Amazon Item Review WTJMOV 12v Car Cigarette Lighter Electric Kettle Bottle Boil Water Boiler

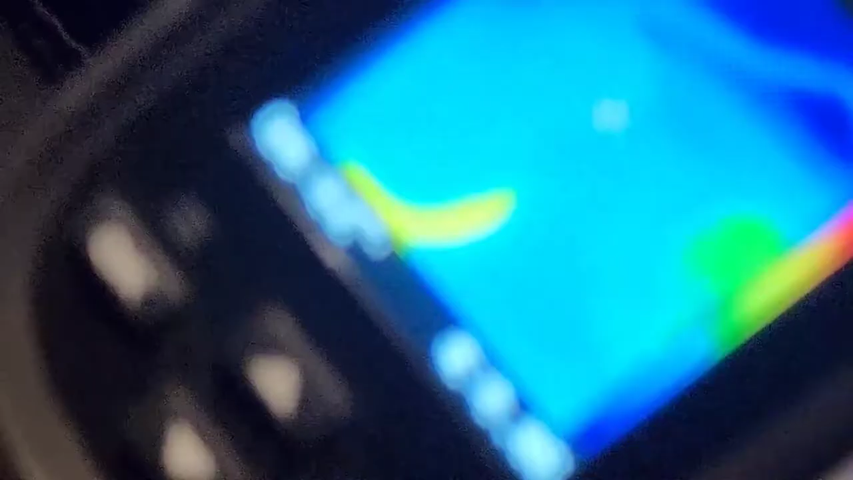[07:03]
see if you can see so you can see at the bottom of the cup it's
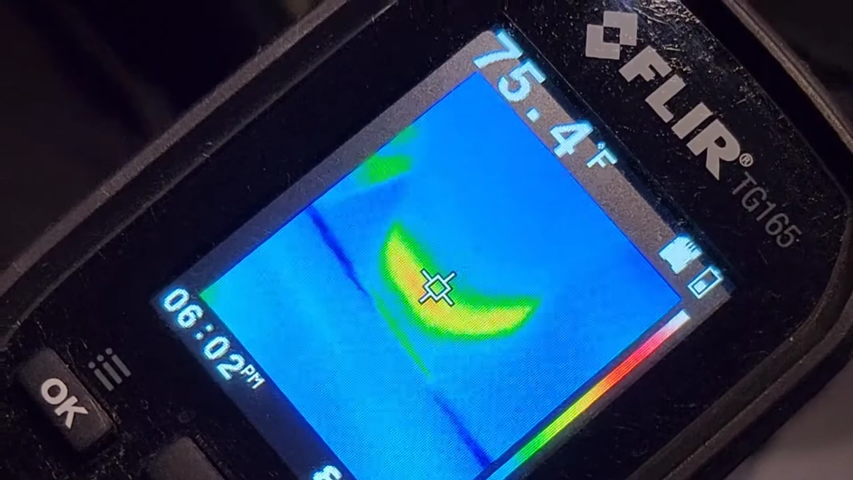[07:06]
On screen: spot 75.4°F
warm a lot warmer okay let me see if I use the laser thing to point at what I'm
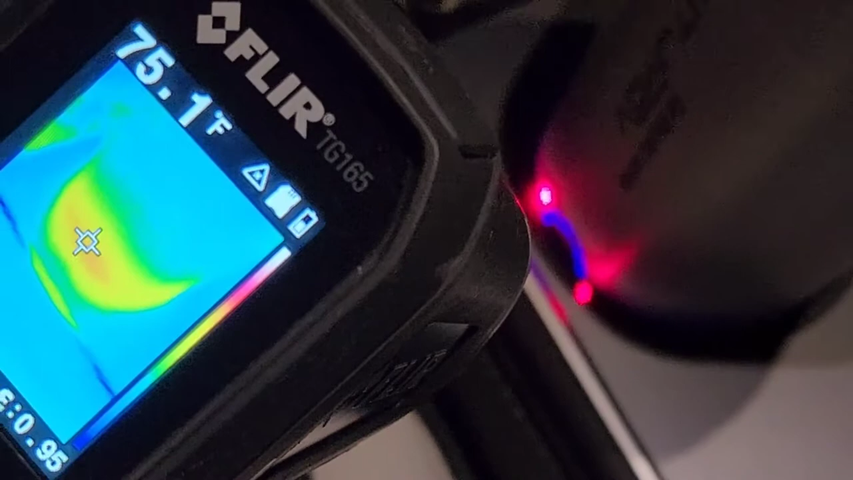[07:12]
On screen: spot 75.1°F
okay and then if I go up here it's like 70
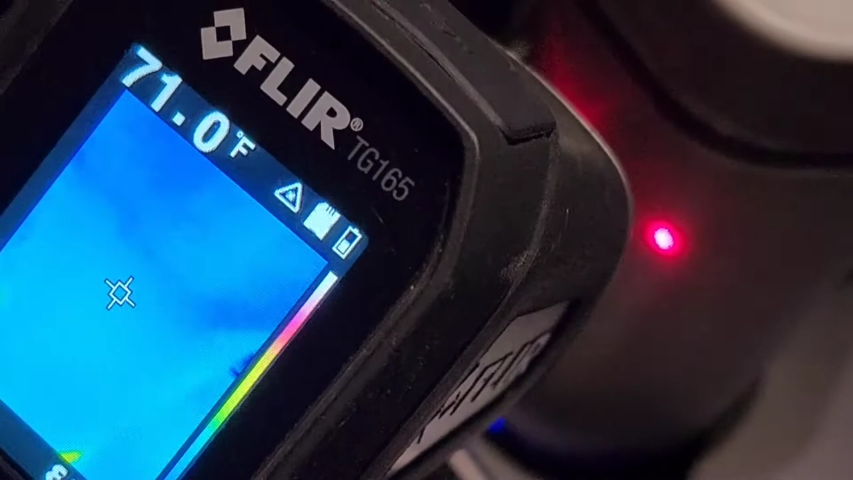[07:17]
On screen: spot 71.0°F
okay so let me see if I take it out of the cup holder
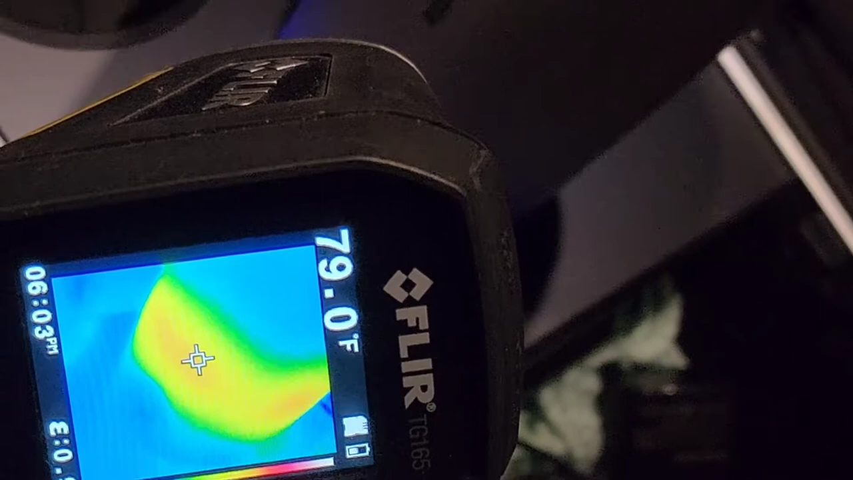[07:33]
On screen: spot 79.0°F
okay yeah you can see that's about 80 degrees and then up here it's like 70
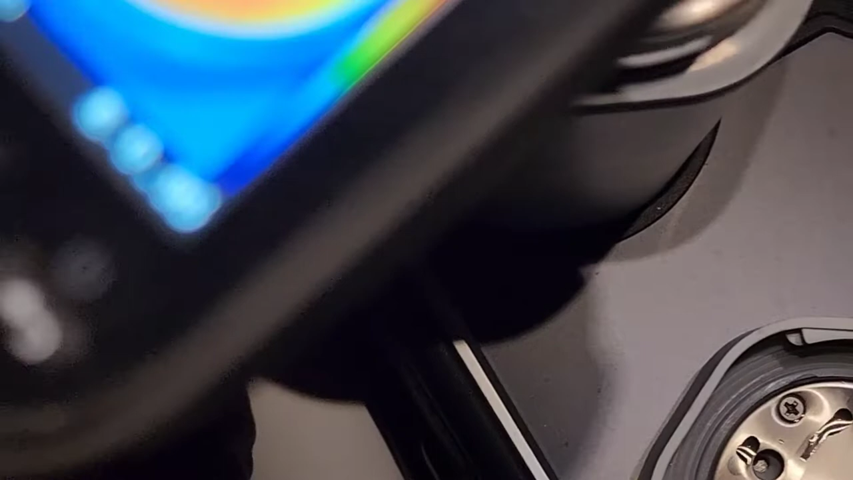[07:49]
and you can see the water's already 94 degrees fahrenheit
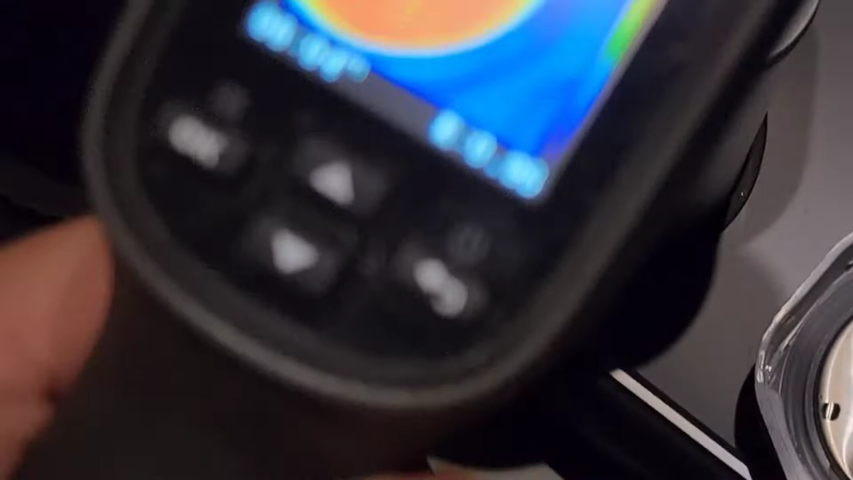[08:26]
so in about five minutes we went from what about 60 degrees all the way 60 fahrenheit to 95
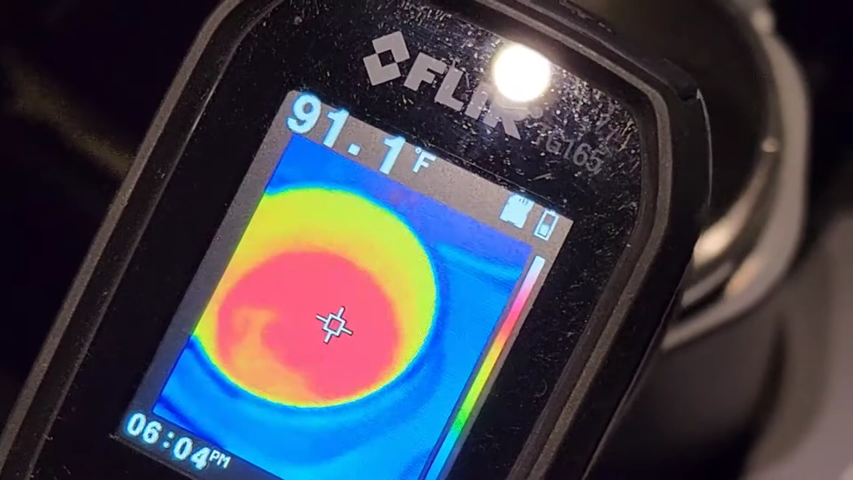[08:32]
On screen: spot 91.1°F
fahrenheit so it's pretty good it's already almost like body
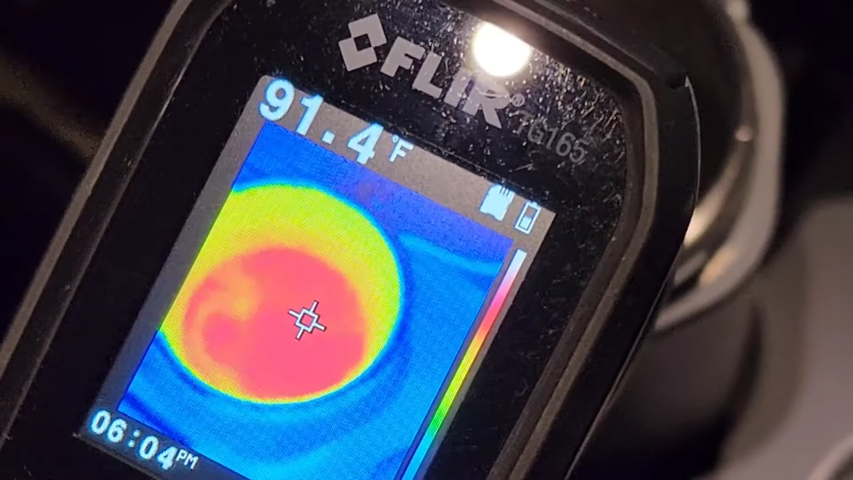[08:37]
On screen: spot 91.4°F
temperature warmth so that's like a actually it's already over body temperature warmth it's hitting like 100 so it's heating pretty quick now
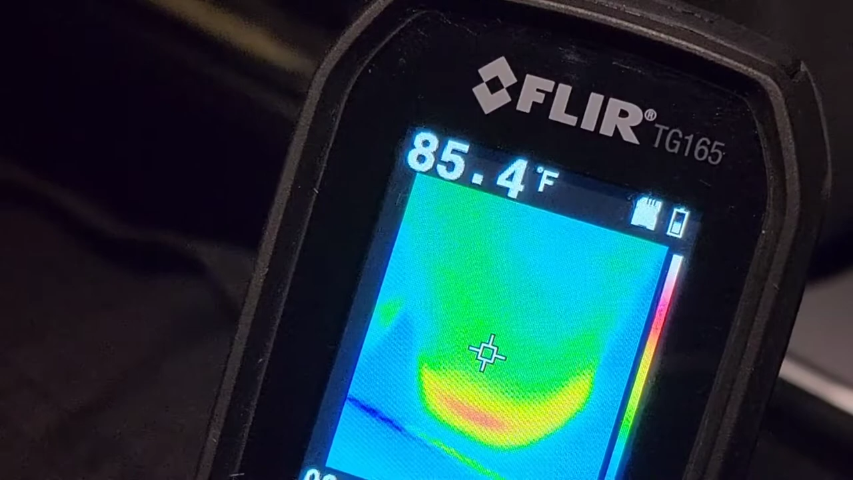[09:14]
On screen: spot 85.4°F
that's getting to like 90 so you can probably use that as a hand warmer and then up here is like in the
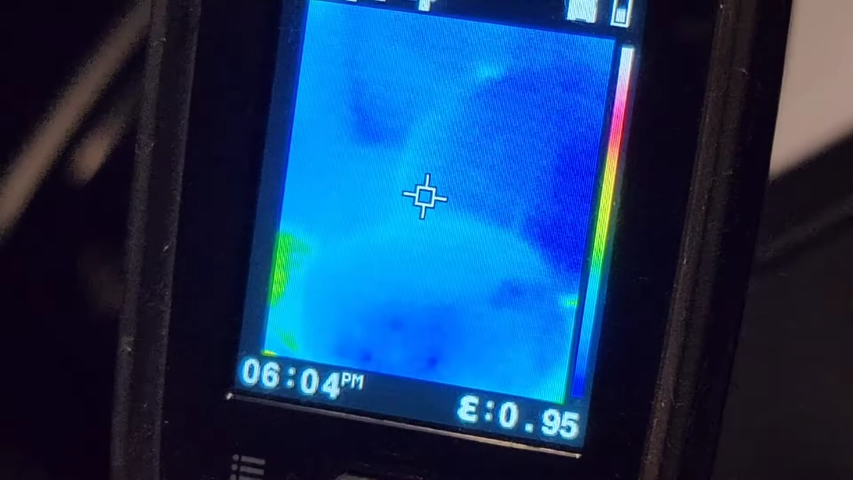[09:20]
70s okay all right actually below
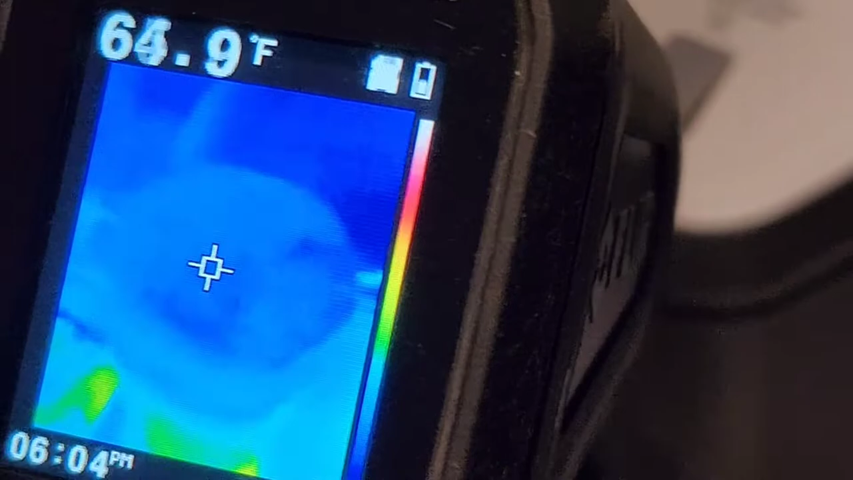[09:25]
On screen: spot 64.9°F
70 at the top of the lid down here okay